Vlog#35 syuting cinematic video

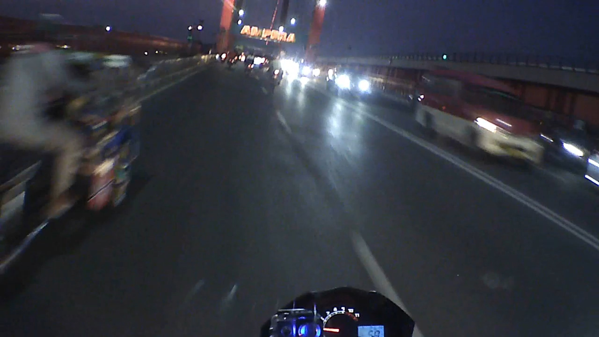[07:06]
Santai, Ampera guys. Welcome to Ampera. Oke, lanjut aja jalan. Oke, berjalan di tengah. Tambah kiri guys, tambah kiri. Sekarang mana kita otw lurus aja. Oke.
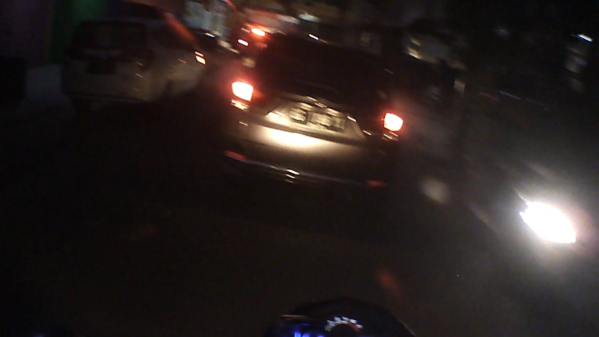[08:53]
Kita ambil lurus, jalannya lurus. Sekarang kita
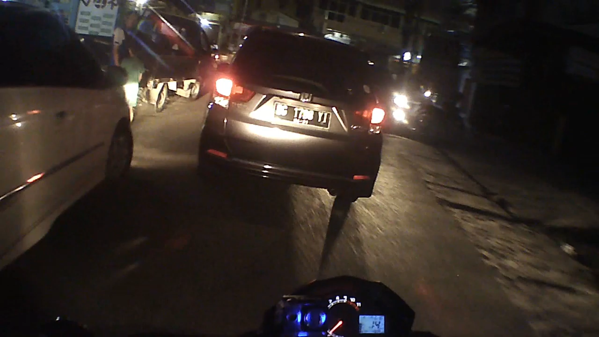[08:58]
ke kiri.
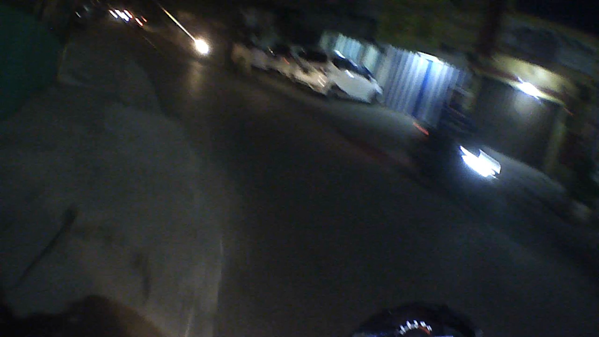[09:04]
Kita ambil lurus aja guys, susun.
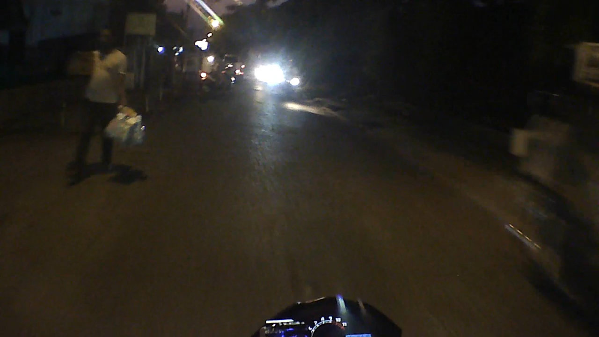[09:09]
Lurus lagi.
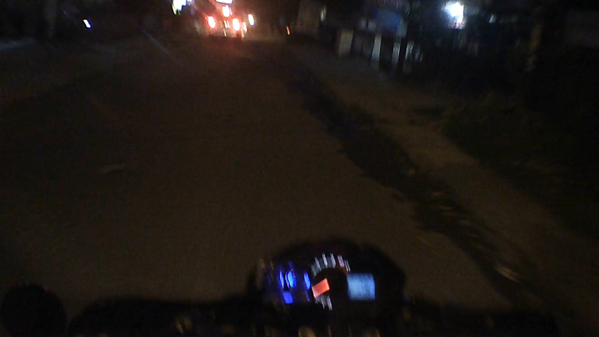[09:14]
Kalau ini kita ini guys ke arah IP nih guys. Ini IP. Belakang IP guys itu. Kalau lurus lagi ini kita ke rumah susun. Kalau kita kanan lagi guys, lurus satu lagi kita ke nembus sini. Aduh, depan ini, depan Cinde.
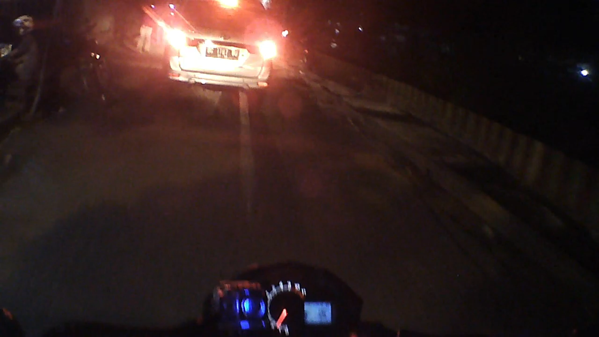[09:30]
Depan Cinde tapi samping pas samping toko apa sih? Tim Palembang Indah Mall itu guys.
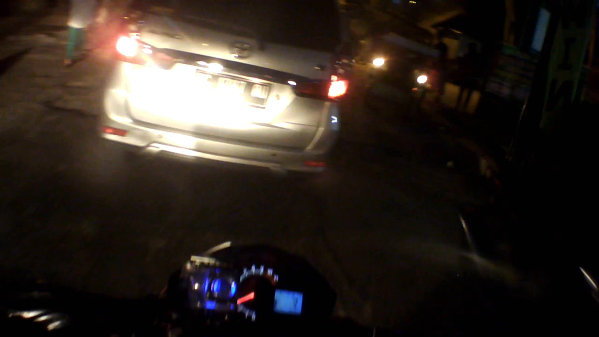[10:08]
Jadi kita ambil ke kanan, lurus mati guys.
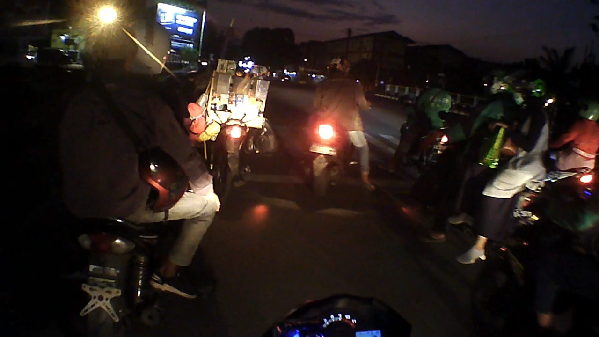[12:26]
Panas guys, nggak tahu helm full vis kalau waktu malam. Oke. Kita ambil ini guys, kita ambil ke oh enak hidup, ini gua, pusing gua, kita ambil ke kanan aja lah, kanan lurus. Kalau kita lurus lagi guys, aduh anjir, kalau kita lurus lagi kita nembus ini guys ke PS Palembang, Palembang Square gitu.
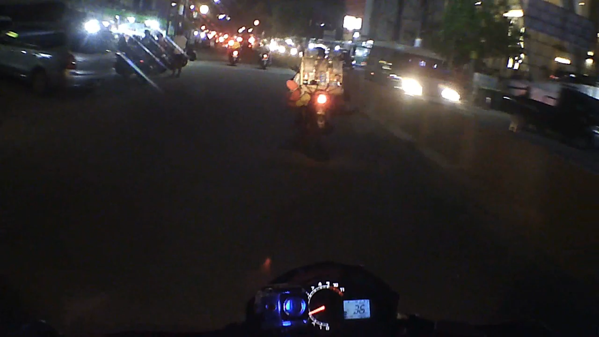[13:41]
kalau ini guys kasih komen di kolom deskripsi, jadi gue bisa apa, bisa tahu kota kalian gimana juga, apa satu sama dengan kota gue. Nah sekarang kita ini jalan dulu. Sudah mulai enjoy guys, enjoy lurus gini guys, lurus ke Palembang Square. Kalau kiri kita nembus ke
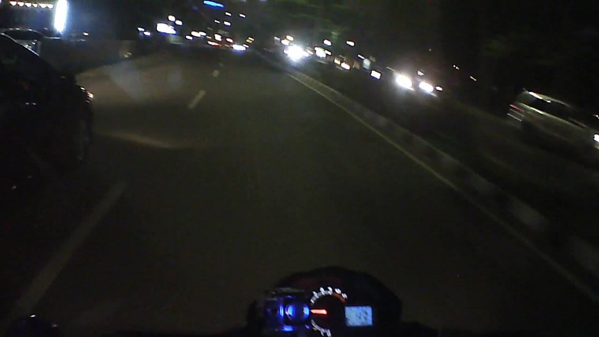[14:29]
Oke, otw lagi kita guys, otw. Nah ini gue matikan guys, jalan Cempaka warna-warni Pegadaian, mantap jiwa.
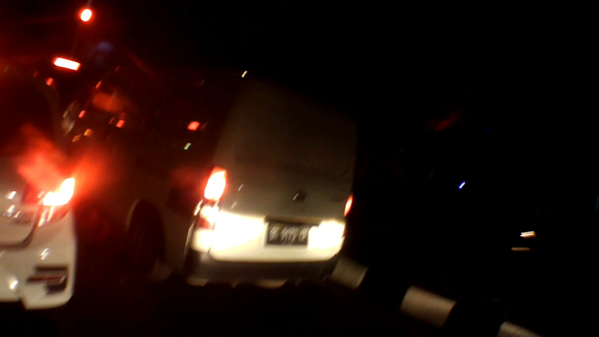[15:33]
Ini guys kantor bersama Darsamusat di Palembang. Ini tempat kok ini kantornya. Ini patokan kalian bisa lihat sini guys, lihat sini.
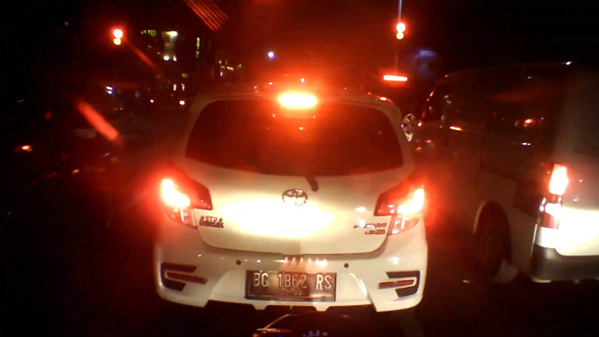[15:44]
Darsamusat Palembang.
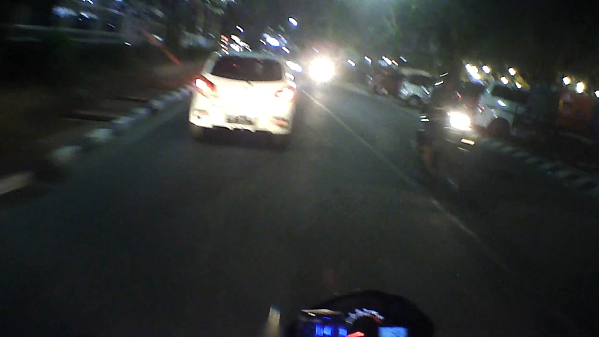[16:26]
Buat lagi. Astagfirullah kaget aku. Untuk nabrak.
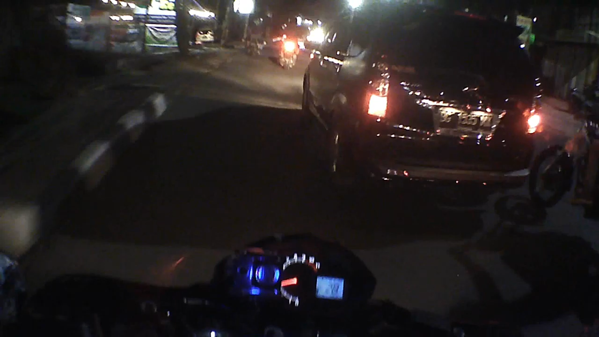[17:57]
Wow, gue kedal. Oke, kita ambil lurus aja dulu. Ambil lurus, ambil ke tengah, pas lagi barang. Oke guys, kita lanjutkan dulu nanti ini. Oke, jalannya kayak ini guys, nyata. Nyatanya lubang batu-batu ini.
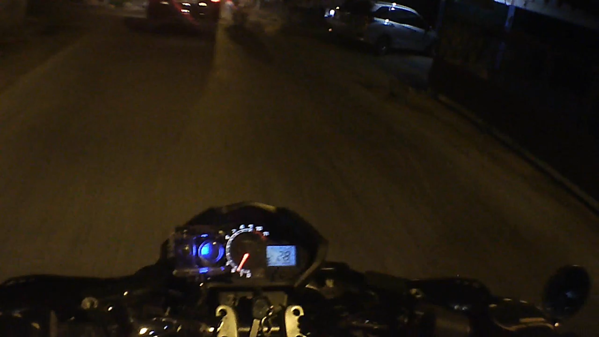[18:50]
Oke, kita lihat jalan dulu guys, jalan dulu. Wah, jalannya mantul-mantul guys, mantul-mantul, mantap jiwa.
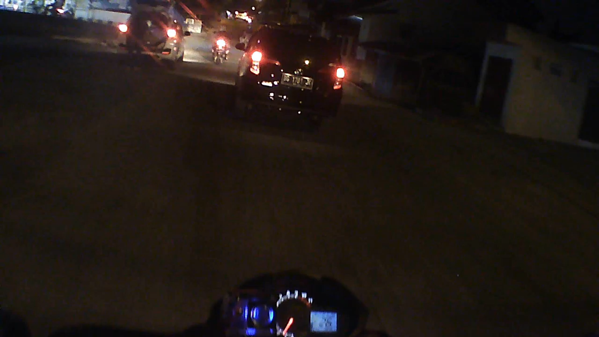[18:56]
Mantap jiwa, mantap jiwa.
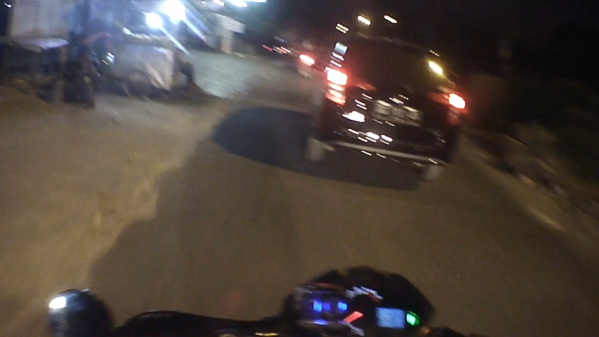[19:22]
Oke, okay, kita ke kanan. Oke okay guys, kita ke kanan guys, ke kanan, ambil lurus. Oh, dan sekarang mulai panas di helm gue guys, jadi banyak keringat keluar helm gue. Oke okay guys, gue nggak ini guys, gue nggak pernah kok ini apa festival,